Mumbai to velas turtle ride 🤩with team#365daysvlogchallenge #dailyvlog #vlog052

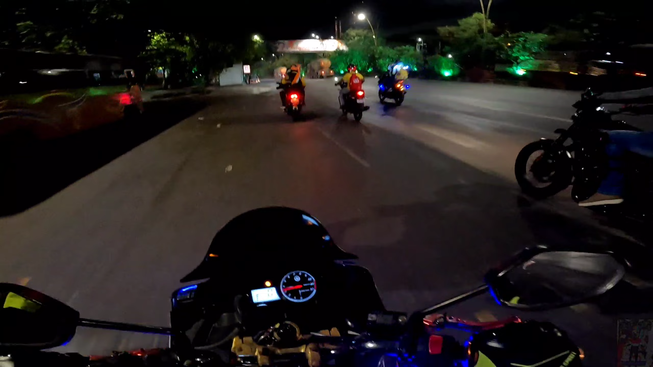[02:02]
तो यहाँ पे अपनी टीम भाई पूरी की पूरी कार पे बैग वगैरह रख रहा है आराम से,
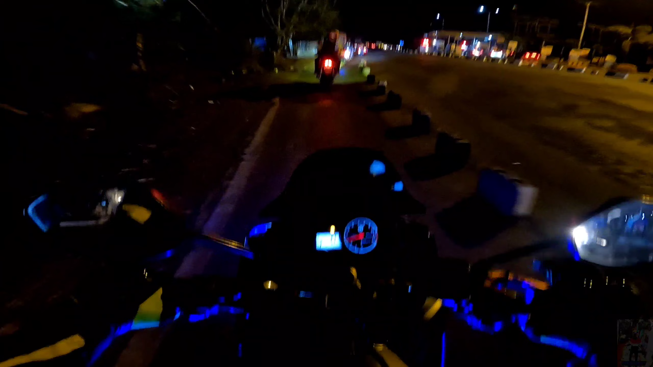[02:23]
सो गाइस आपको दिख रहा होगा कि नहीं आई डोंट नो भाई, लेकिन यहाँ पर एरोली ब्रिज के ऊपर देखो लाइट ही नहीं है।
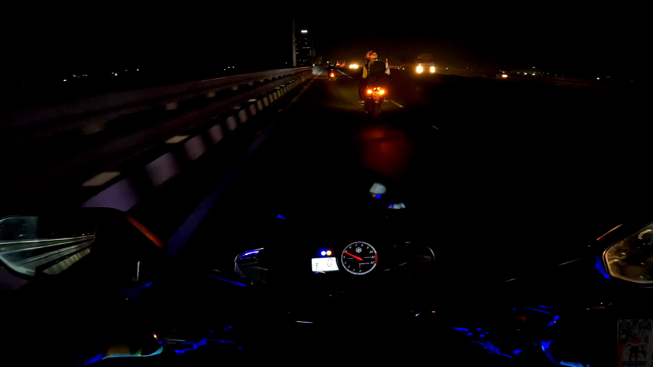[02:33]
वाओ, मतलब ब्रिज के ऊपर भी लाइट नहीं है। सो गाइस फाइनली अपन अभी नवी मुंबई में है एंड भाई मतलब सीन ये होकर रखा है कि अभी तो रात है, मतलब सुबह हो गई एक्चुअली,